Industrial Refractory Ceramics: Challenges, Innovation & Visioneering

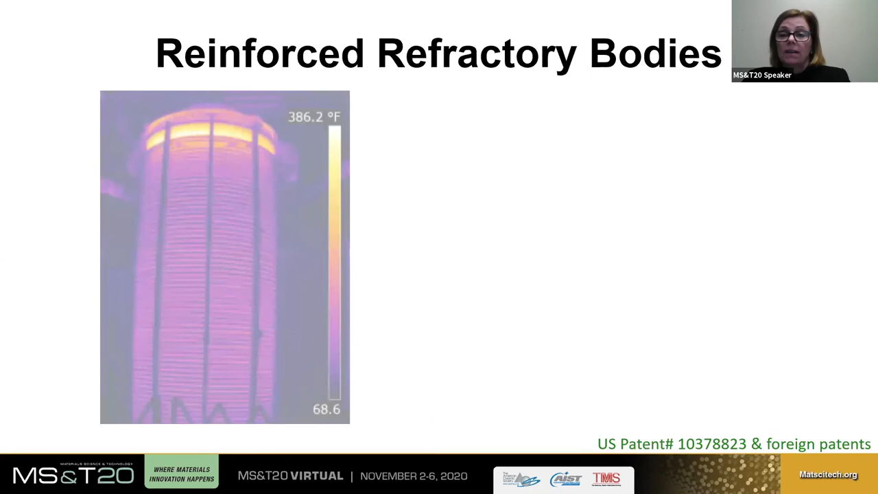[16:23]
On screen: scale top 386.2°F
In these examples. This is an induction furnace for conversion of carbon to graphite. The carbon ware is packed in refractory rings inside the induction furnace.